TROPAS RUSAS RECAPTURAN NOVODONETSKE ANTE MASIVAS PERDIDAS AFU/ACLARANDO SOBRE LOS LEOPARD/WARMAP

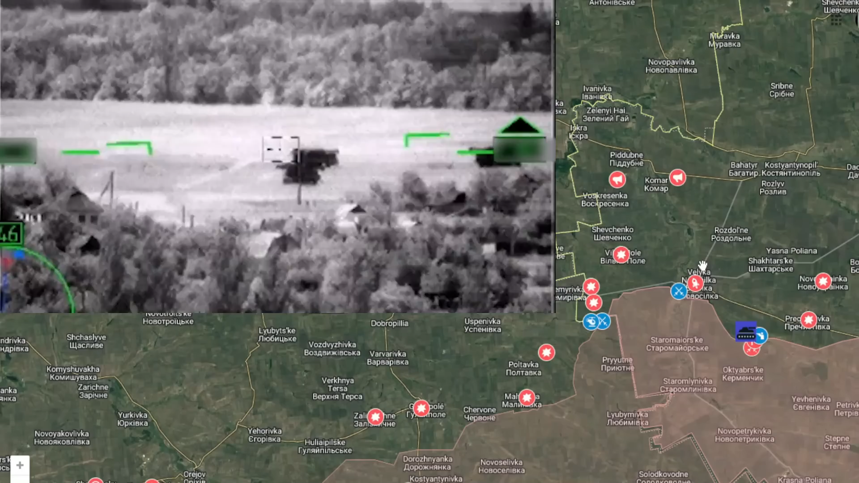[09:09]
aquí ven el video en la parte superior izquierda y voy a tratar de dejarlo en pantalla grande
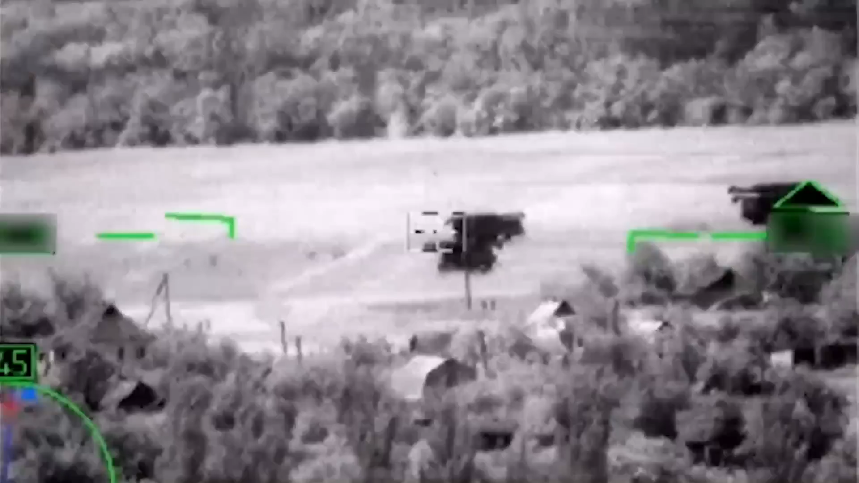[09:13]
para que se vea mejor y hace un impacto sobre la sombra
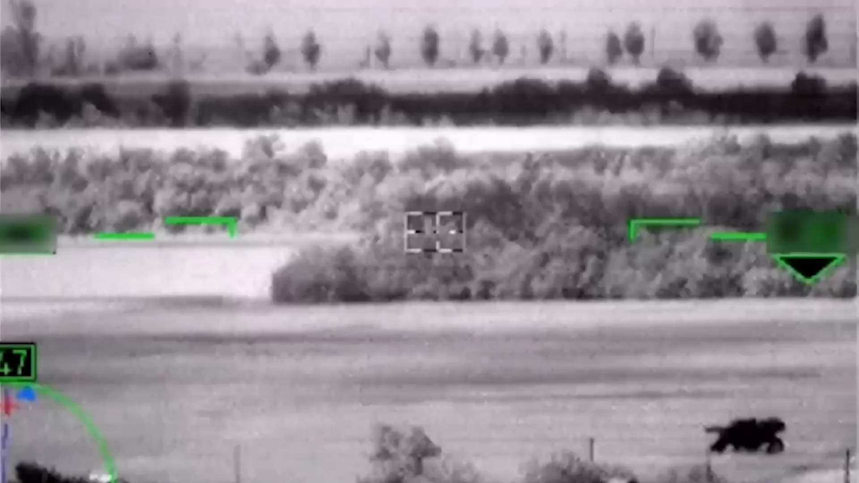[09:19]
de lo que ellos dicen que son de
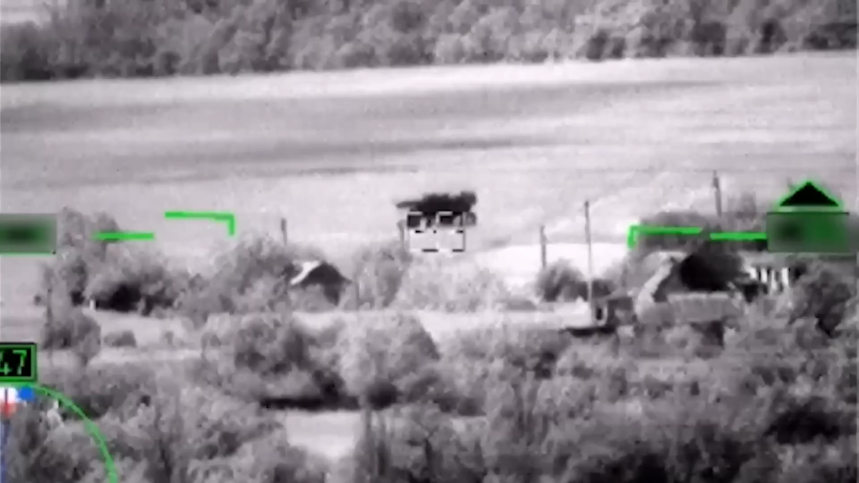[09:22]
estos tanques Leopard de fabricación alemana,
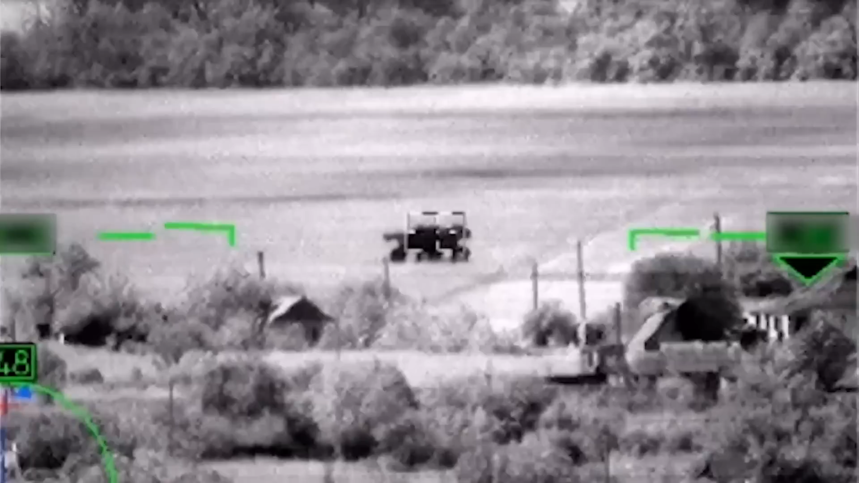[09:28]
pues la fuente RIVAR posteriormente hace un análisis por parte de,
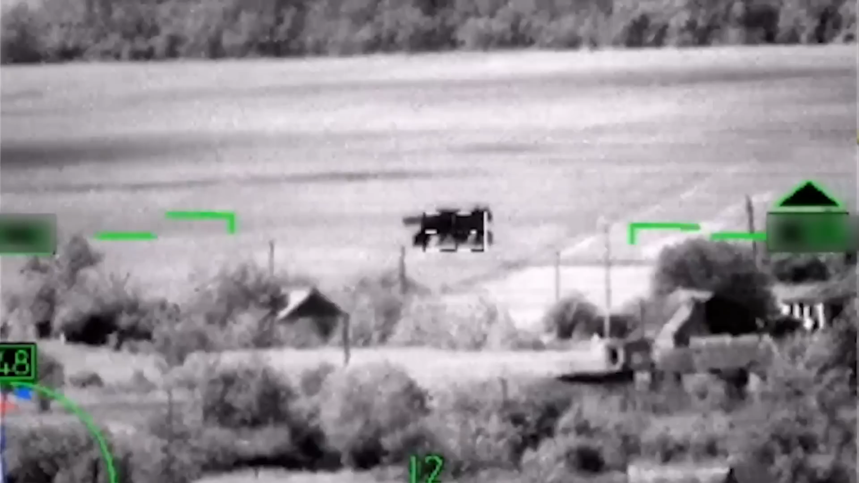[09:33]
esto en parte de los comentarios de sus suscriptores y detallan, detallan que posiblemente sean,
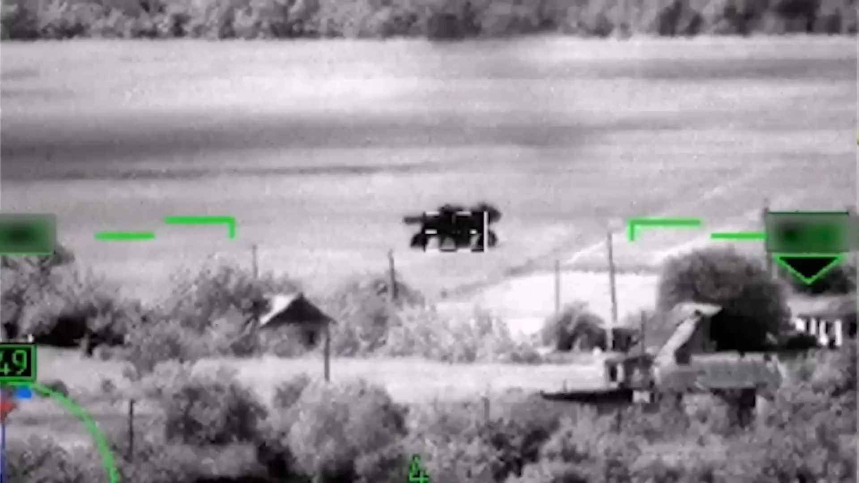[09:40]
posiblemente sean equipos agrícolas John Deere 4830,